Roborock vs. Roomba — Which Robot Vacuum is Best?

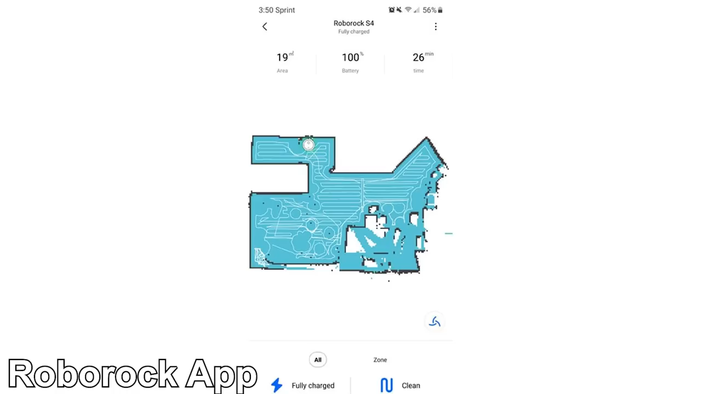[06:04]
As for digital mapping, Roborock offers digital mapping more widely across their range of models, while Roomba only offers it on their most high-end models.